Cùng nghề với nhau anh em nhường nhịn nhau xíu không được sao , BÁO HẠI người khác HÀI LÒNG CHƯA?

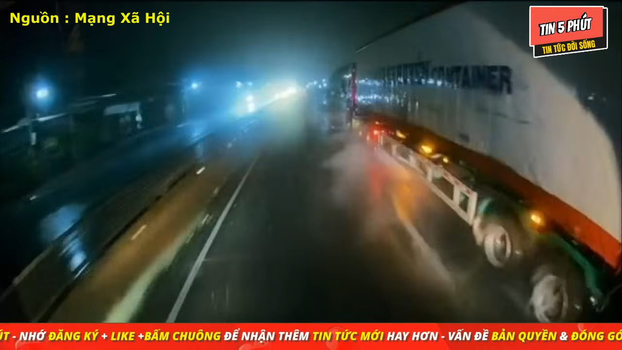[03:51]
Vâng. Đường đang mưa rất là lớn. Và trên đường đã ngập nước hết rồi. Còn đây là ý thức. Đuôi nhậm.
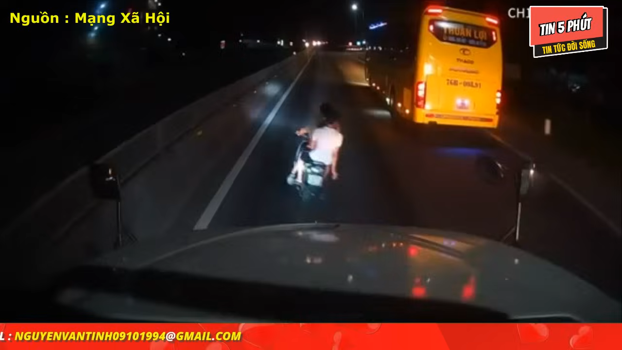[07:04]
Một cách bất ngờ. Ôi. Không tập trung là toàn rồi. Chẳng với hai bảo thủ. Rồi. Tiếp theo. Đang lưu thông trong một con hẻm của một tuyến đường đồng nhận cư.